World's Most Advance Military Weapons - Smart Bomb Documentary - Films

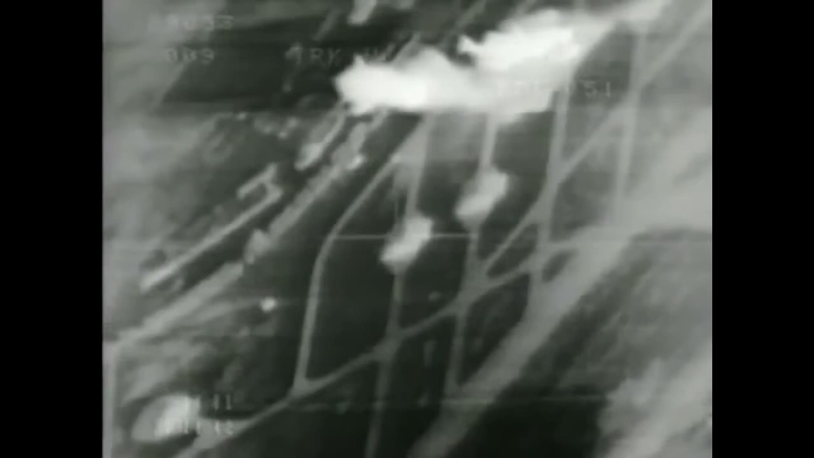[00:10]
They streak to the spot of a laser, the crosshairs of a camera with a pinpoint of GPS coordinates
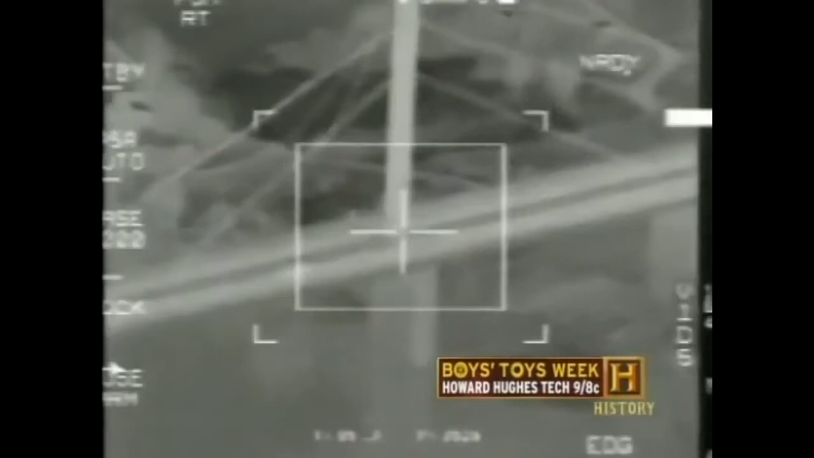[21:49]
That's the unnerving image you get from an electro-optical bomb.
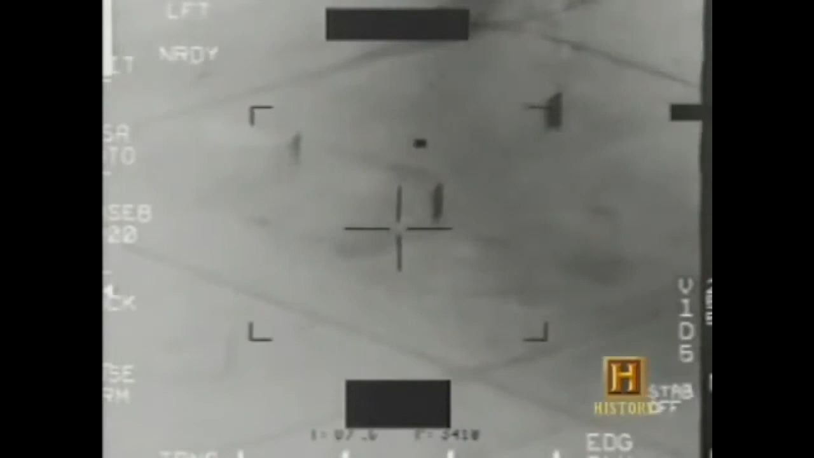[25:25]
Electro-optical bombs could dive beneath the clouds or smoke to reveal a target. But they were useless at night.
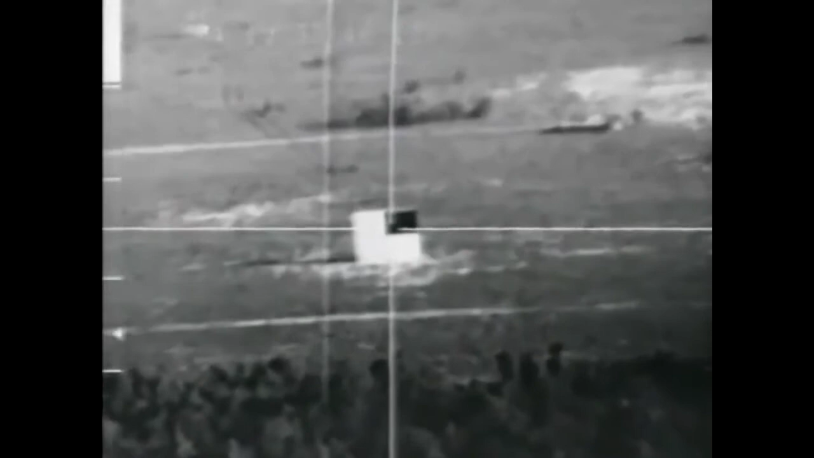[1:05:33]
You are the bomb, hunting the enemy, and hurtling towards him at thousands of feet per second.
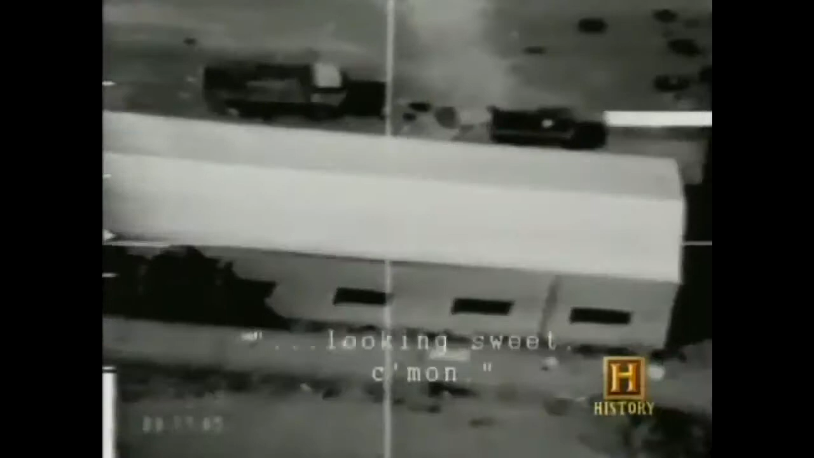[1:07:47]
Laser-guided bombs were even more accurate, striking an average of three meters away from the crosshairs.
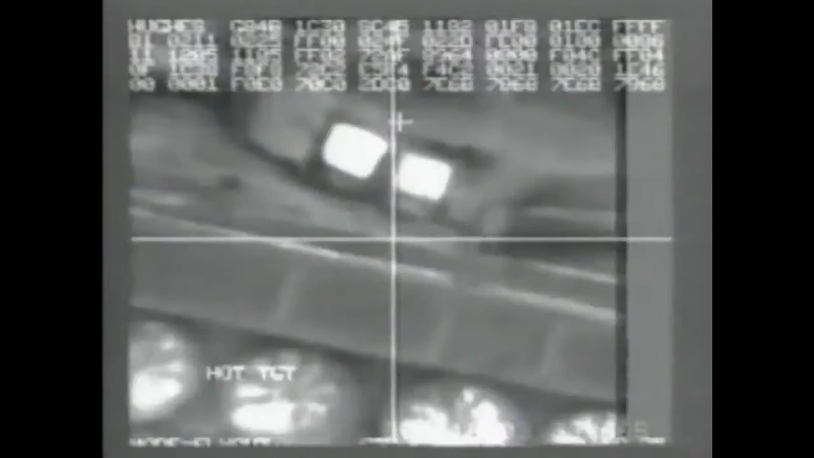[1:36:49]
The crosshairs of a camera. With a pinpoint of GPS coordinates.
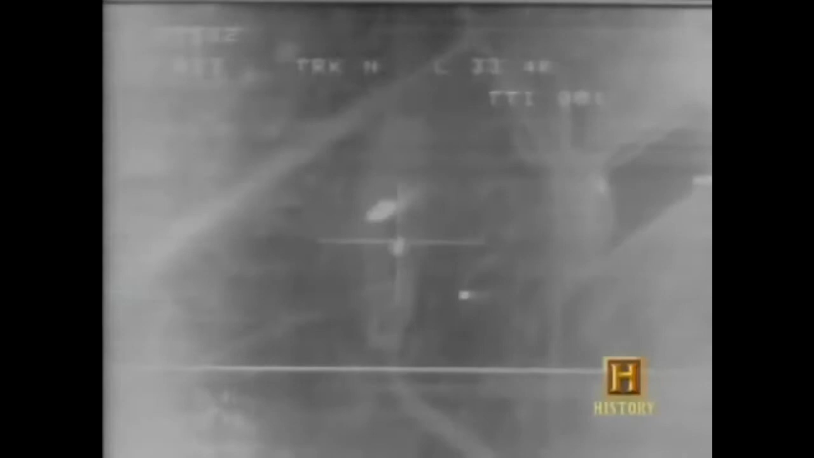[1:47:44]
The word plink entered the vocabulary. As in tank plinking, where smart bombs destroyed enemy vehicles.
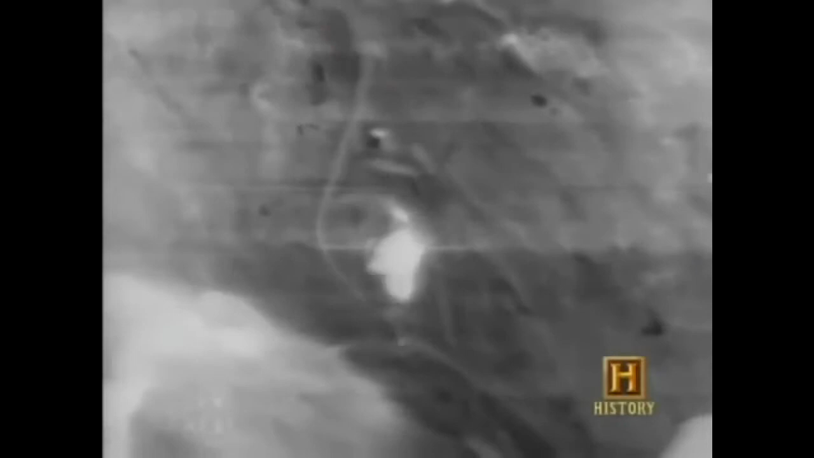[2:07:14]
Laser-guided bombs were even more accurate, striking an average of three meters away from the crosshairs. The word plink entered the vocabulary, as in tank plinking, where smart bombs destroyed enemy vehicles.
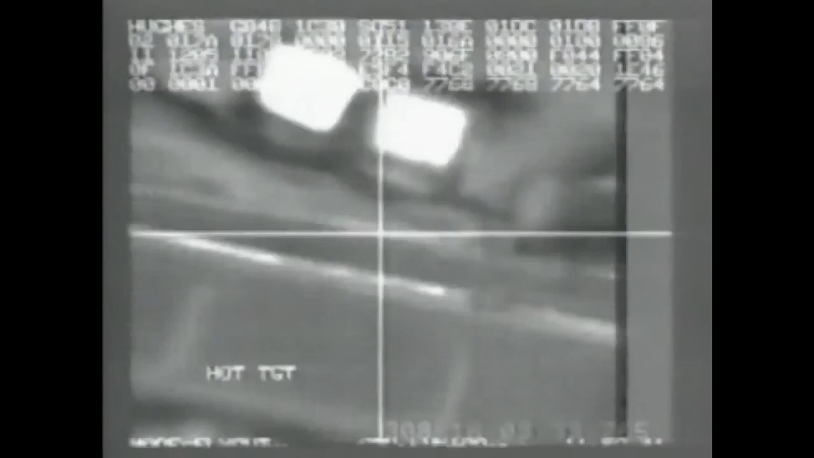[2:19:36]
The crosshairs of a camera. With a pinpoint of GPS coordinates.